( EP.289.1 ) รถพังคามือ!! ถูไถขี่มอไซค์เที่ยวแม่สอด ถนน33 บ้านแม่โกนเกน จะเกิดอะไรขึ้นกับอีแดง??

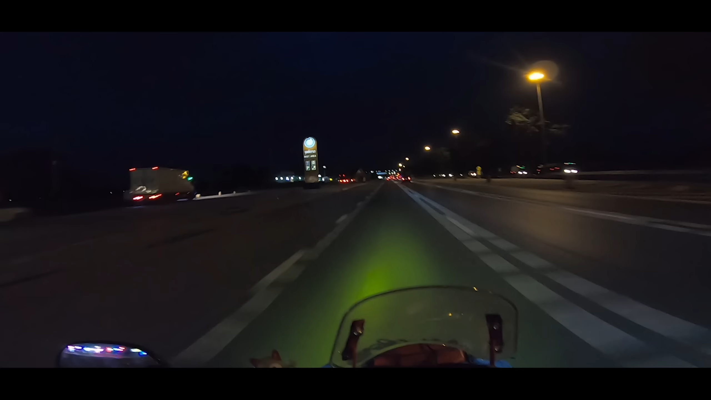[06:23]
นี่ครับ ตรงสิ่งบุรีก็จะมีจุดพักรถด้วยนะครับ ตอนนี้น้ำมันตกขีดแดงเรียบร้อยก็
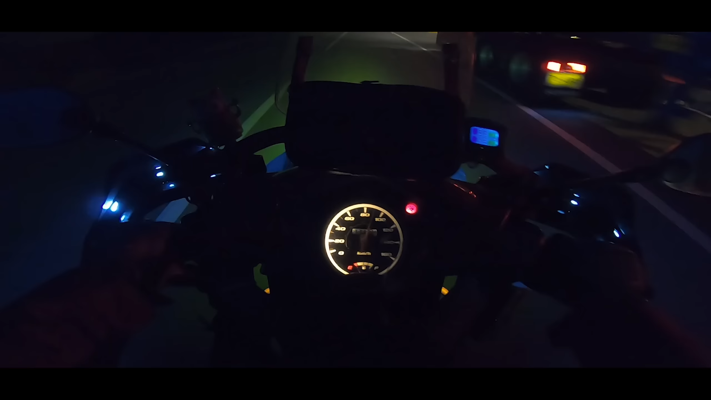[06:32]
วิ่งมาแล้วประมาณ 130 กล์นะครับ ผมว่าผมเติมที่อินบุรีดีกว่า
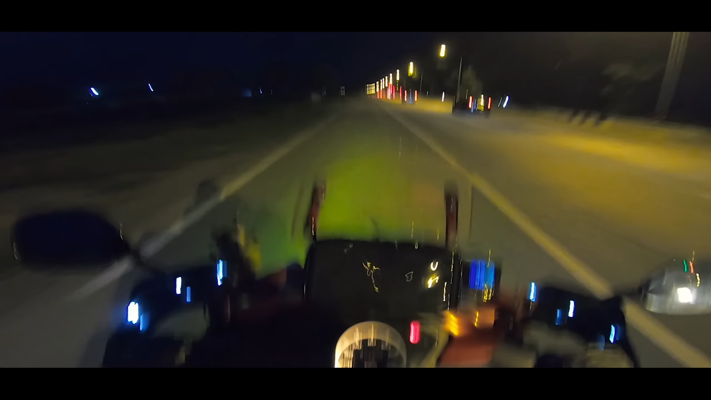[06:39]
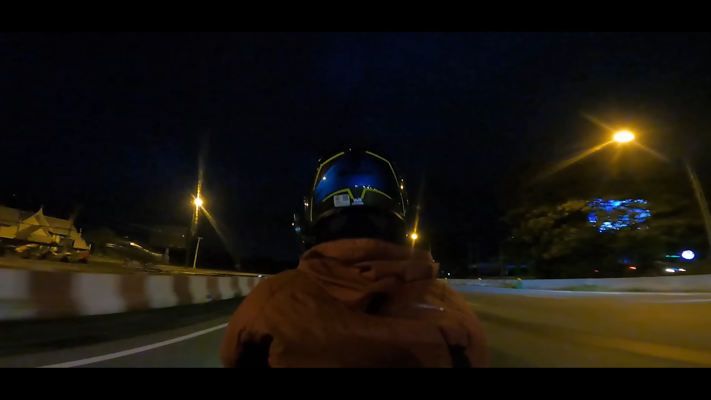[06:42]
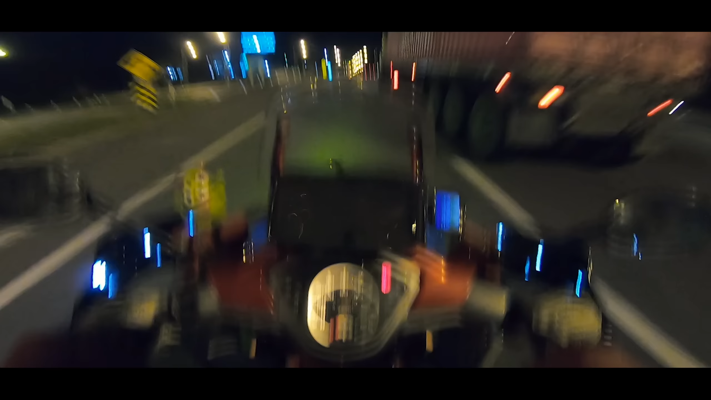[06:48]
หมดแล้วทุกคน น่าจะไม่ถึงนะครับ เดี๋ยวเติ
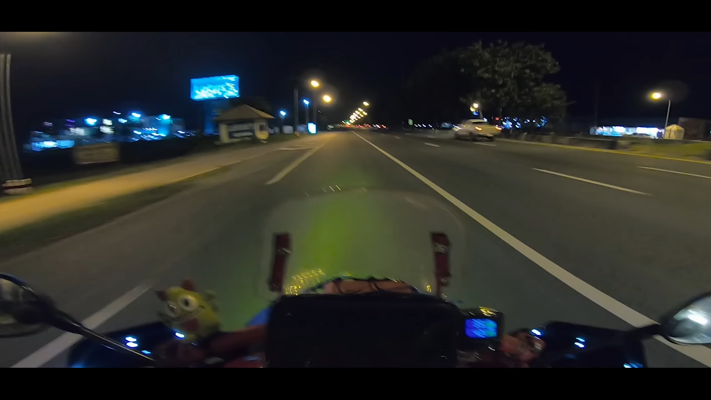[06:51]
มตรงนี้แล้วสิ่งบุรี นี่ก็บิ่งมา 140 โลพอดีแล้วจากบัน
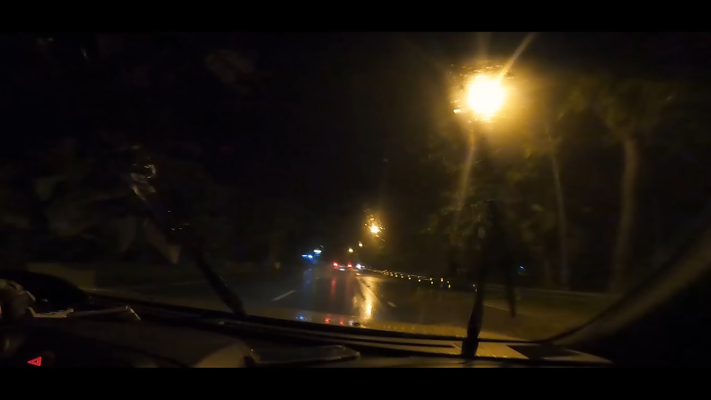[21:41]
จะบอกว่า ผลตกตลอดทางเลยครับปั Phill broc gratitude Warriors ก็ตั้งแตดตากนี้ ตกไม่หยุดเลยนะอ